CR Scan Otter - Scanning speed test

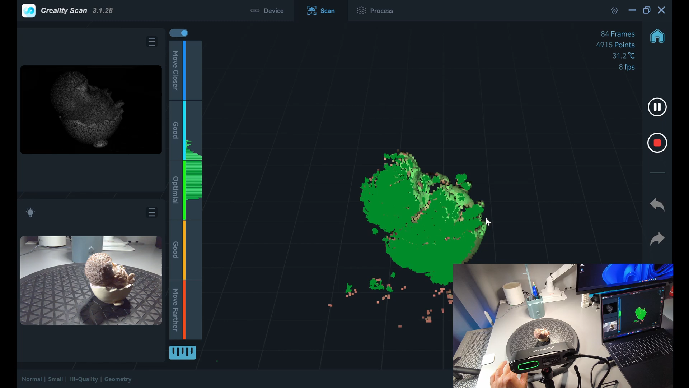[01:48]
Now we have 8 frames per second which is kind
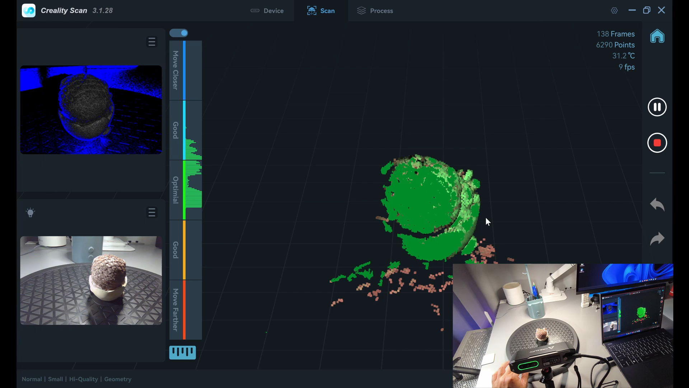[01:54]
of slow and I can feel it when turning the table.
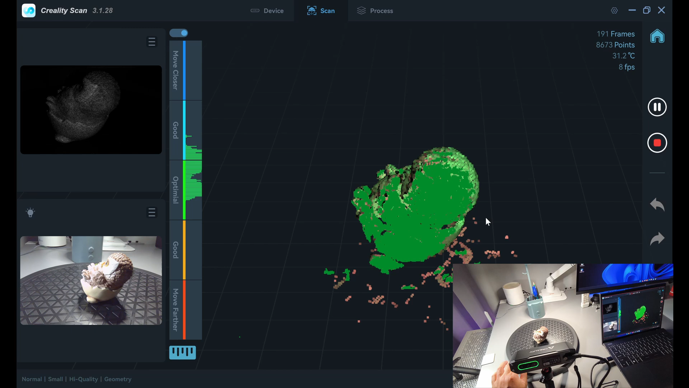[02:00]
It's not very responsive and when I reposition the model,
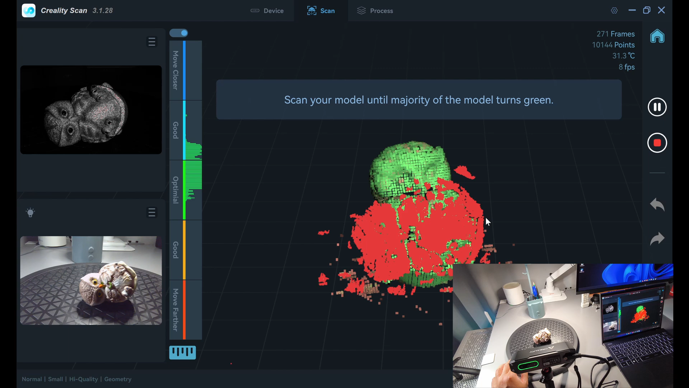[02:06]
it takes a long time to align to the new position.
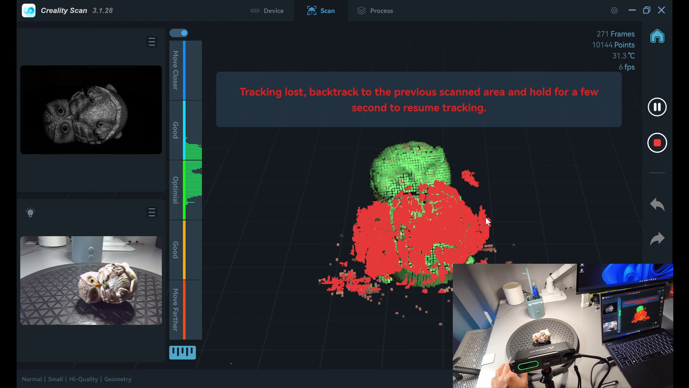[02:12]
It took me 22 minutes to scan the scooter with this laptop.
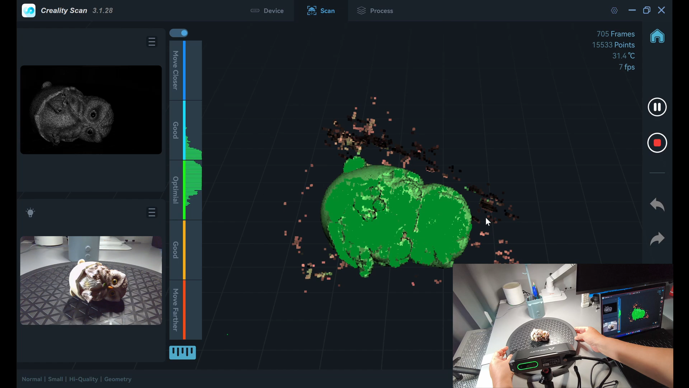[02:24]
When I check the models, it still track but eventually it lose the track.
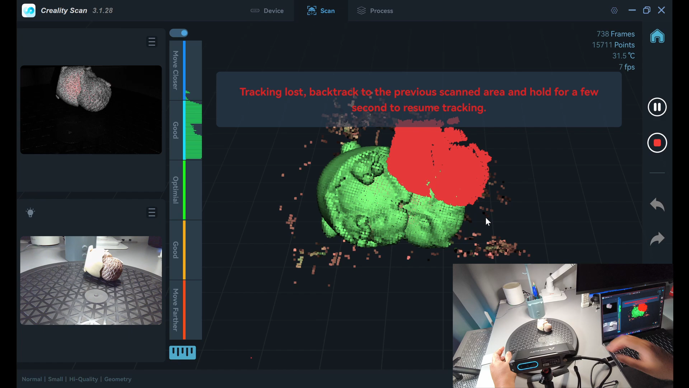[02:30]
I'm not going to map the point cloud here in this laptop.
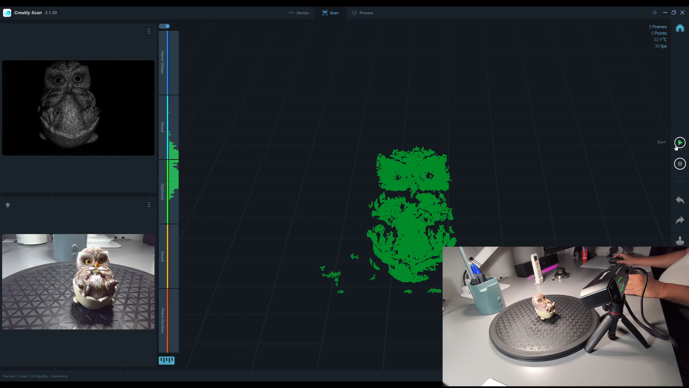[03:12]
Now we're running at 30 frames per second. It's very responsive.
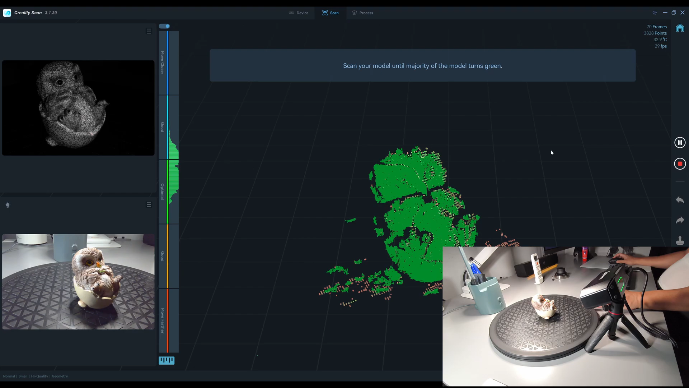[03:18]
Each time I turn, the point cloud turns and it tracks very fast.
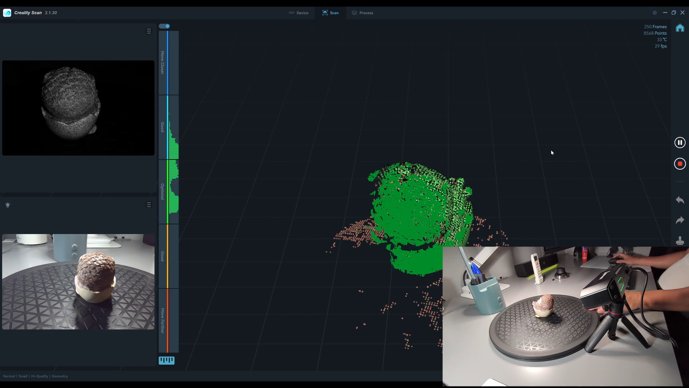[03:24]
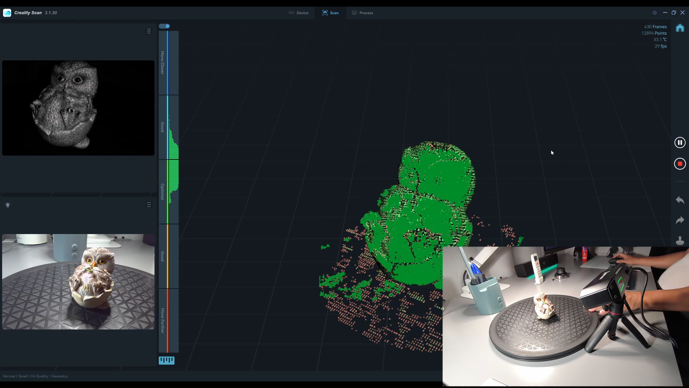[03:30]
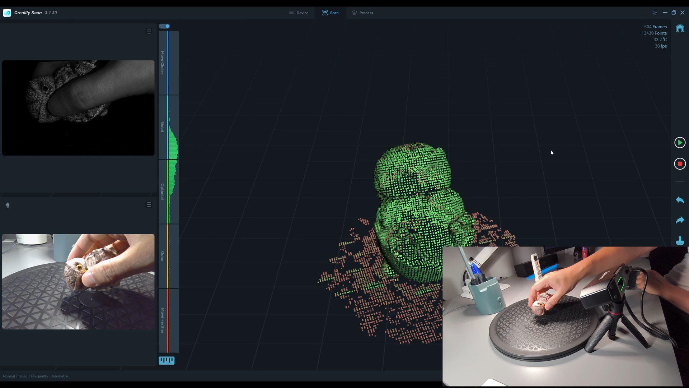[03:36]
Yeah, you can see that it aligns with the new position really quickly.
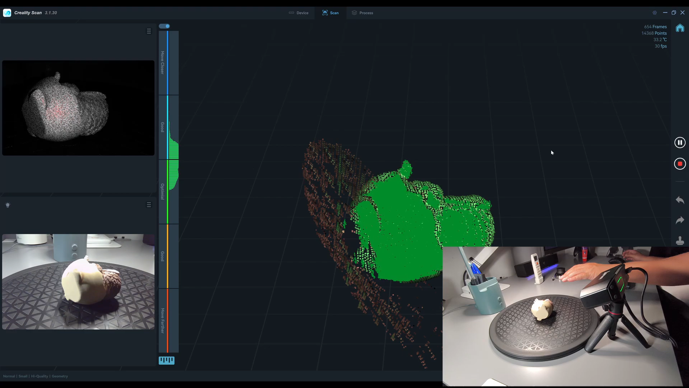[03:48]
Now I turn it faster and it still track very well.
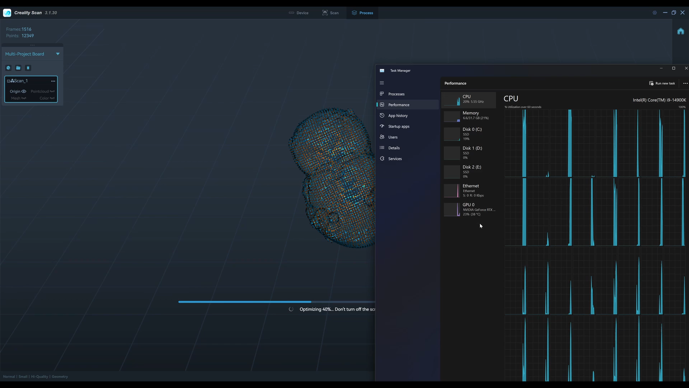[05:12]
When mapping the point cloud, it will use a lot of CPU power and all the cores that the CPU has to offer. it used not much of a GPU, just 21%